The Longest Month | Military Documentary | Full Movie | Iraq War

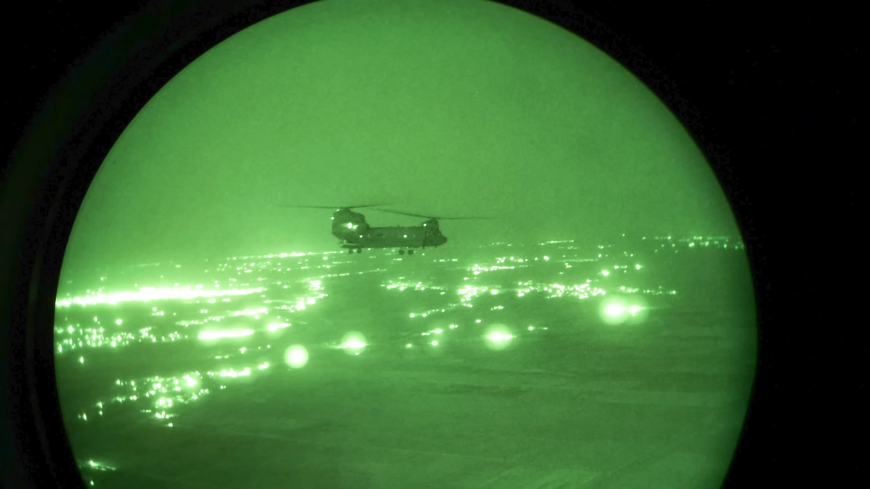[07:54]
Remember, as we were approaching Taji, you could see the lights outside the back of the ramp of the Chinook, and it was a little dusty, you know, that dusty glow haze of the lights that you learn to love there in Iraq at night.
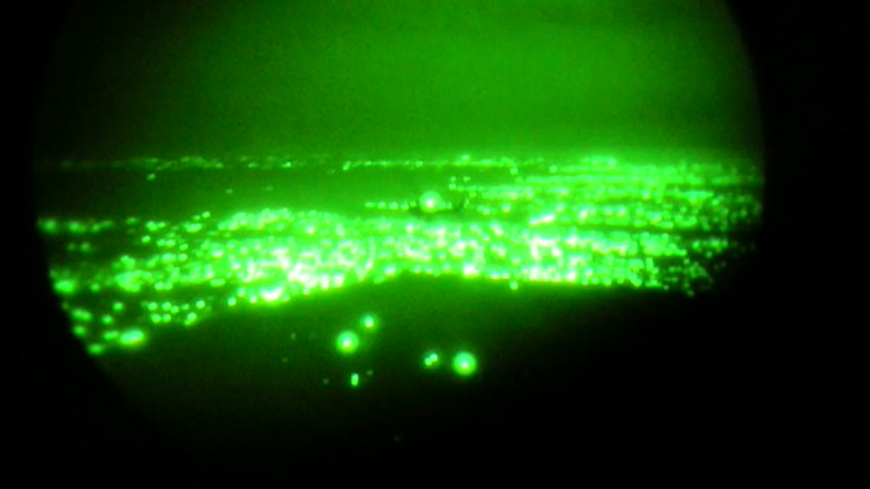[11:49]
5 hours bouncing from what we call TICS,
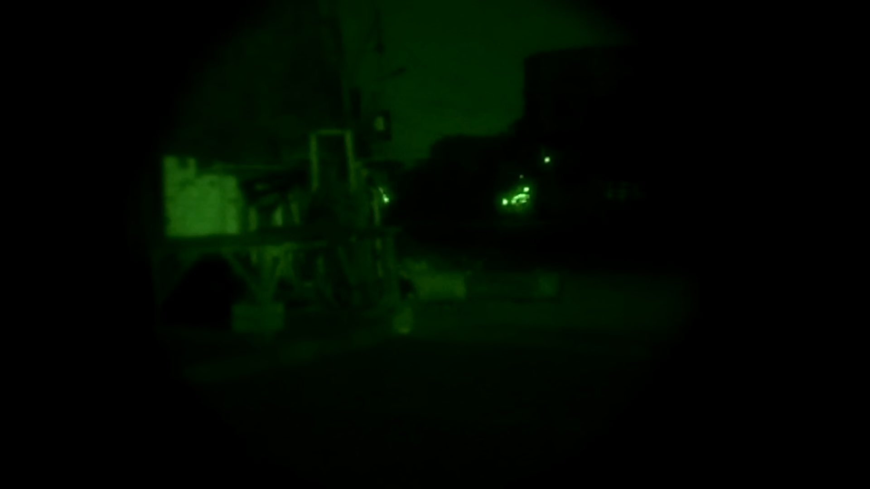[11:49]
troops in contact, from one to another across Baghdad, and never actually get to the prescribed mission that you thought you were going to do,
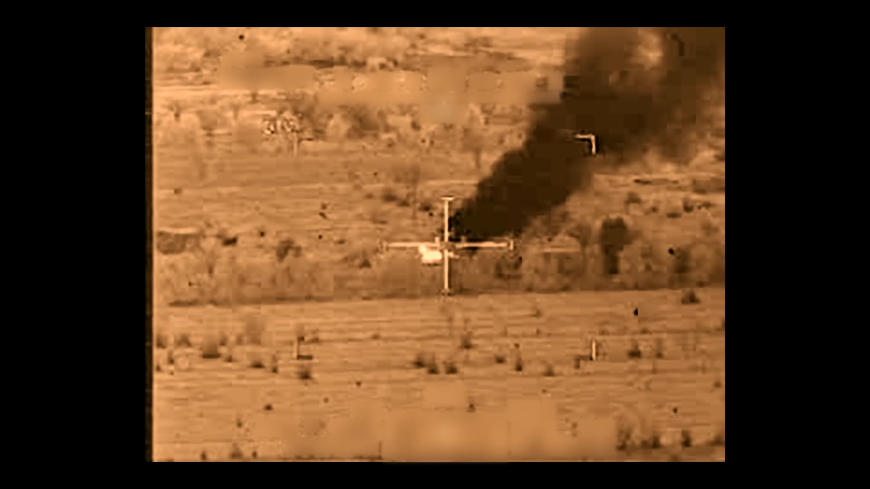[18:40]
We have a Fallen Angel. Repeat, Fallen Angel. We have aircraft down. Fallen Angel.
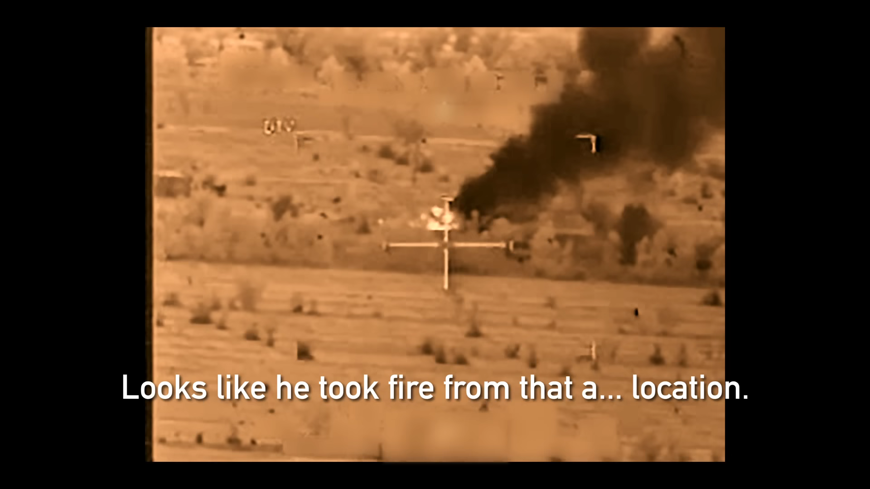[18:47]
Looks like he took fire from that location. Grid to follow. And then in shock, I think I said something along the lines of, you know,
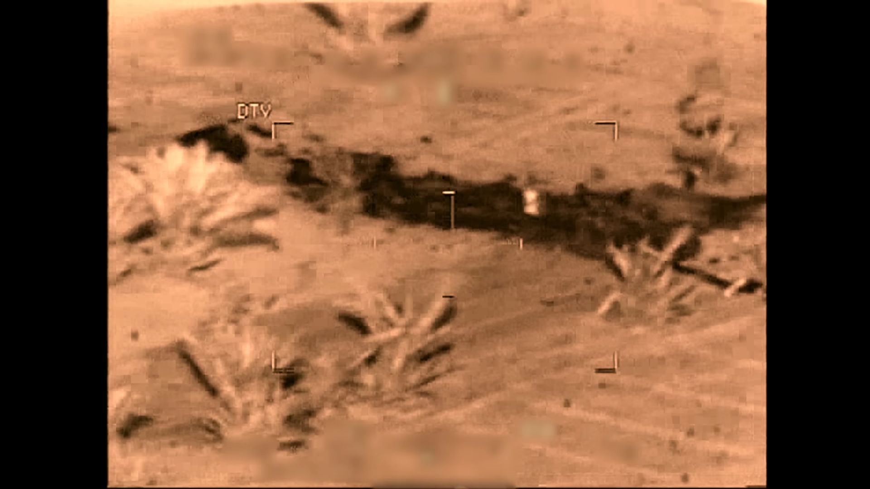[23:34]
We were established out to the west of the crash site and where there was a friendly special forces unit that was attempting to secure the crash site.
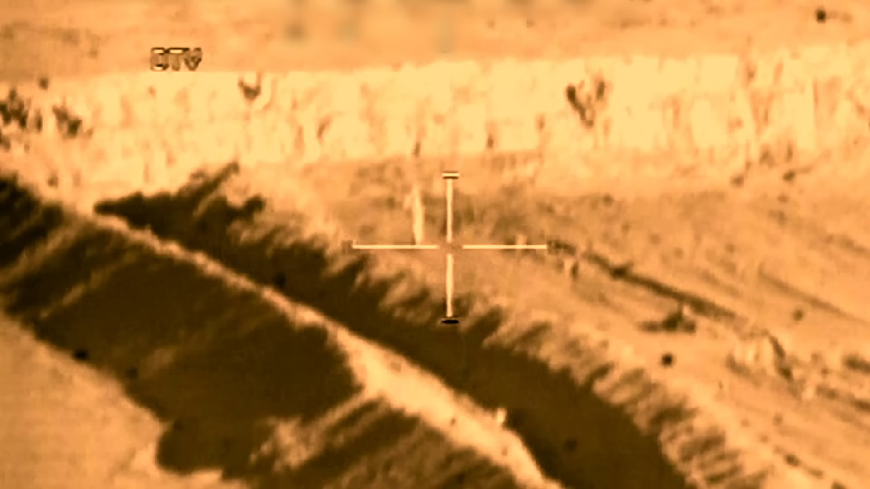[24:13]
I got multiple personnel in the berm walking back and forth. And this was Jay's first actual engagement he'd ever done. So on my displays on the underlay, I had Jay's video.
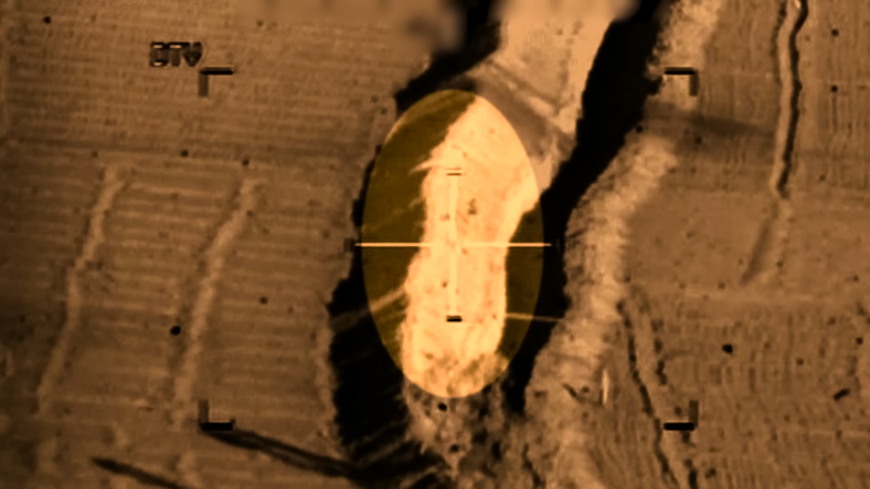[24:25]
So I looked down there and sure enough, there's all these guys lined up.
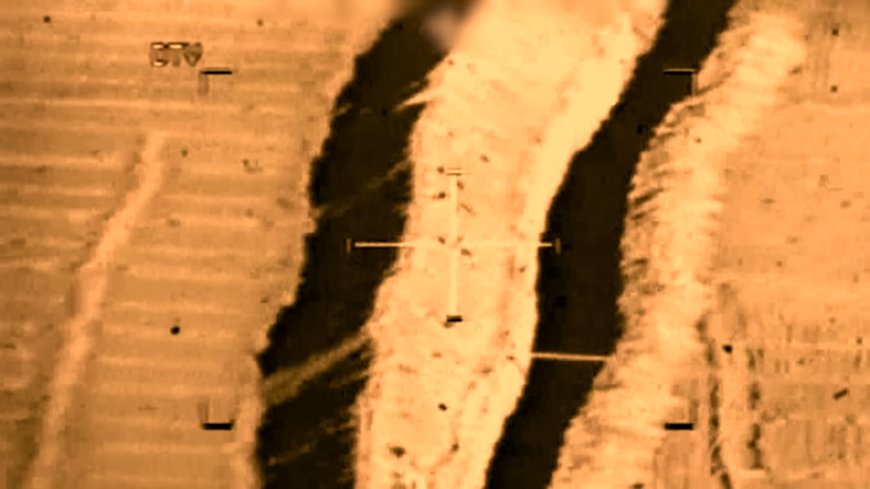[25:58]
and Jay shoots the cannon at those group of individuals.
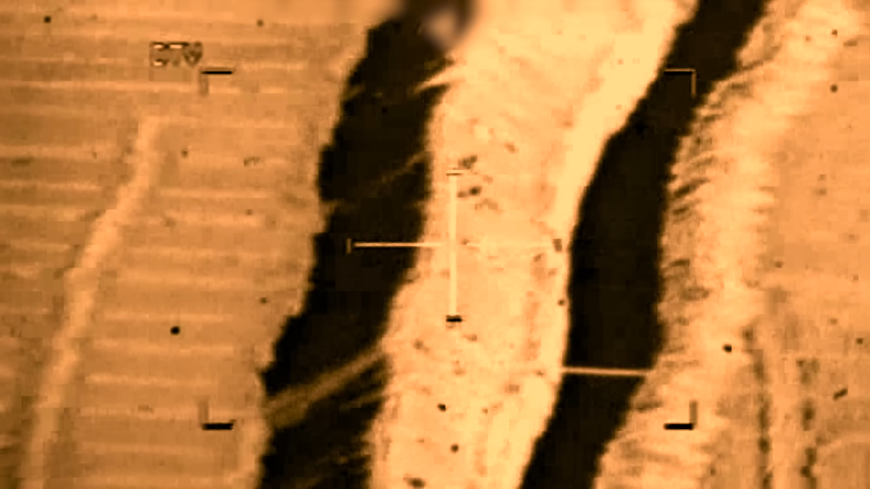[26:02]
Rounds start hitting, and they just stay there. And that's like the weirdest thing, is like, I don't know what's going on.
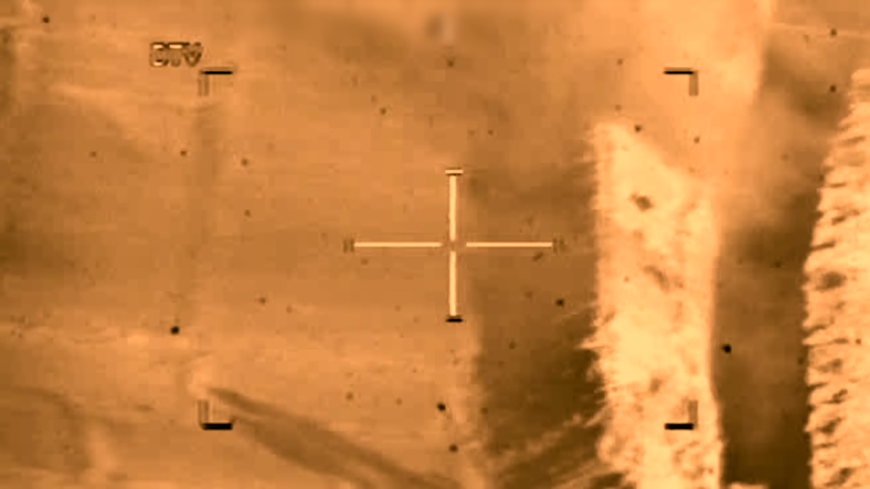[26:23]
So by that time, those guys on the berm had jumped into the trench line, and we fired flechettes into the trench line.
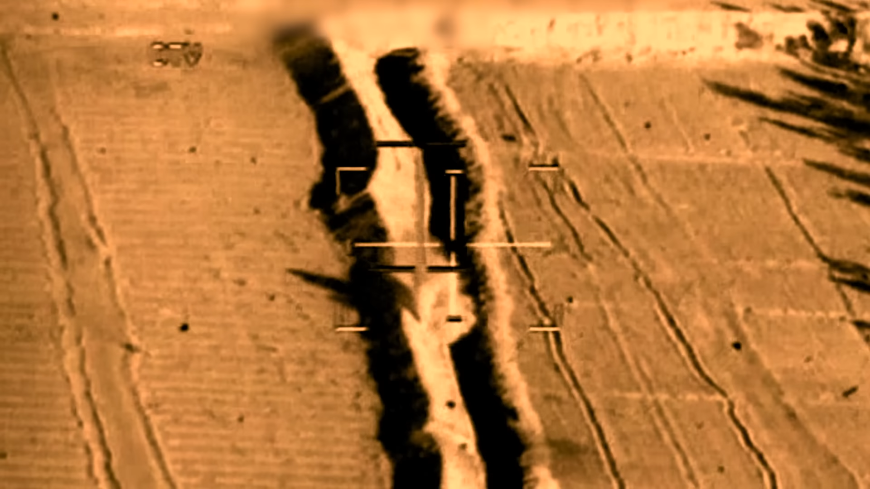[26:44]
We continued to service that target, and then we got pushed over. There was a like a little building adjacent to where the aircraft had crashed.
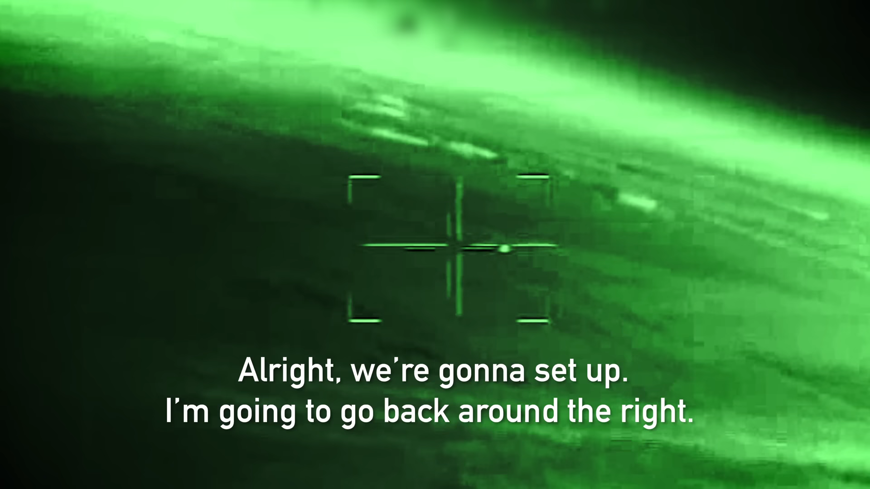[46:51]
All right, we're going to set up. I'm going to come back around the right. Set up off the east, combat spread. We're going to do a racetrack inbound. We rolled in. Keith announced over the radios how he would be able to support.
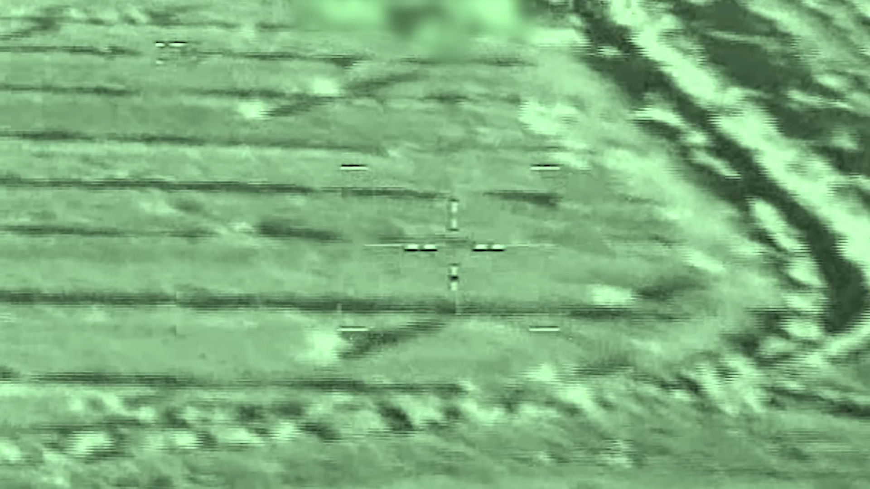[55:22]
There was an ambush site with multiple positions, and Keith and Jason's aircraft was struck.
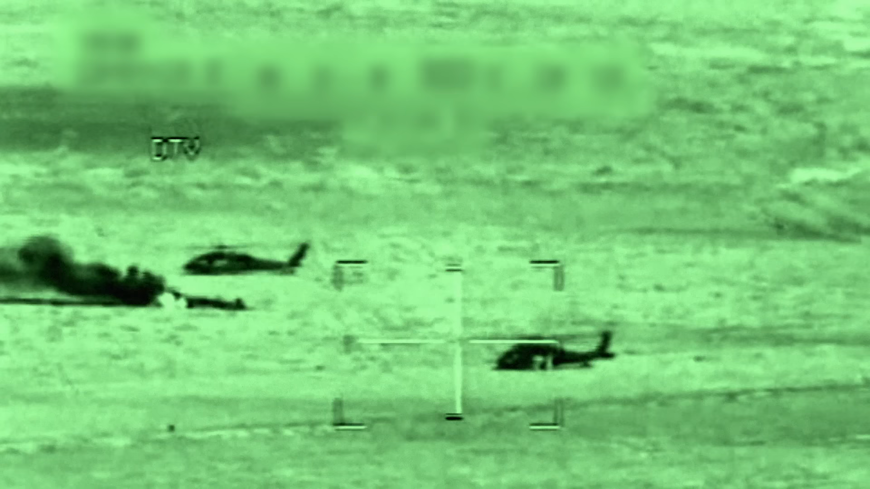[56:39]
On January the 20th, a Black Hawk was shot down east of Baghdad, call sign EZ40. And Keith was one of the first aircraft to respond to that scene.
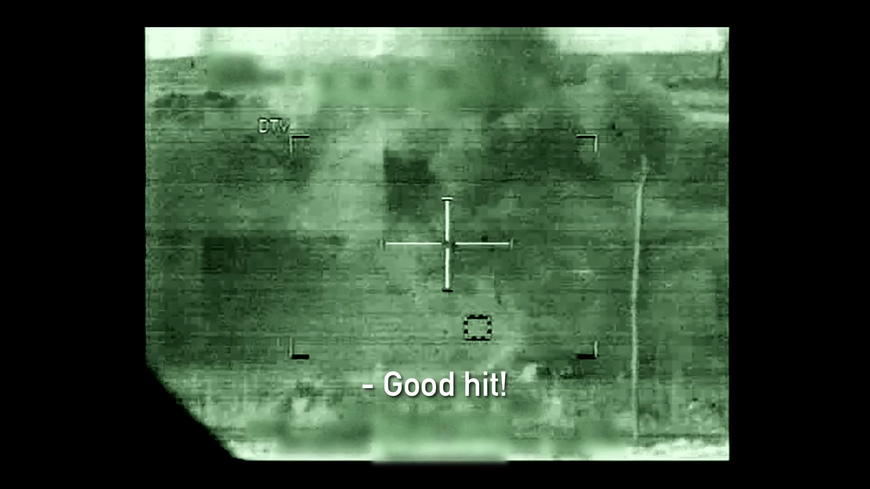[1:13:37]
Go on a gun. Roger. Firing. Roger, good hit.
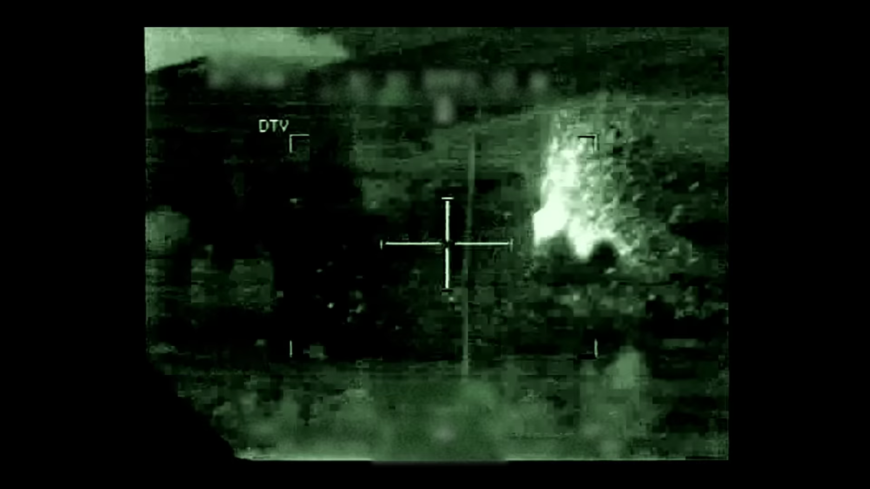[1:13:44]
The guy survived. He gave up, you know, after all that. So we flew back to Camp Taji to refuel and rearm and get ready for, you know, just our oncoming missions.
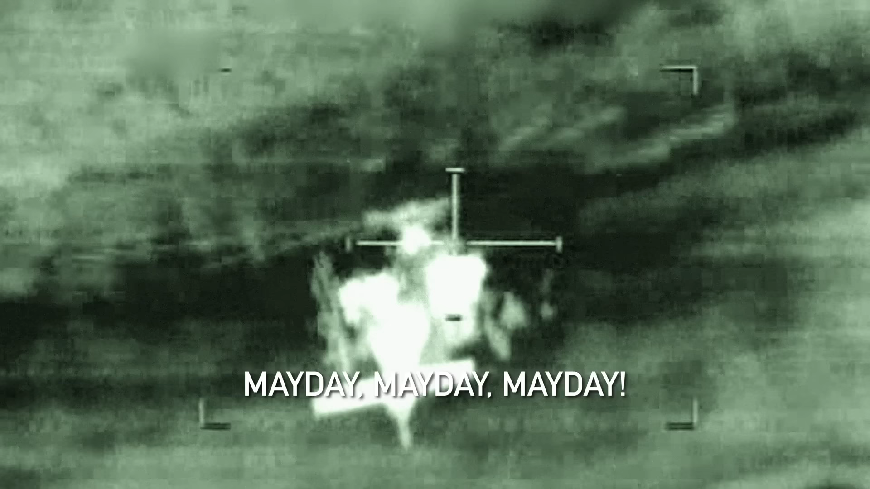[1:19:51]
So us two being the two geniuses we are, turn around and do a 180, to protect them, which then just got us shot up by the exact same thing.